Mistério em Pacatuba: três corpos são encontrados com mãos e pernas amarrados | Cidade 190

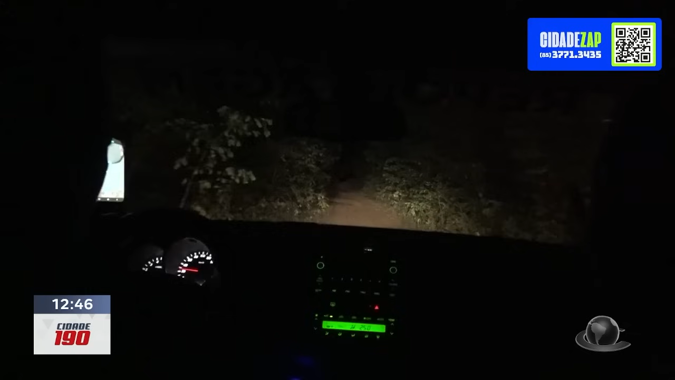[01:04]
Já há uns três quilômetros nós estamos trafegando por esta estrada carroçável em direção ao local onde três corpos do sexo masculino foram encontrados.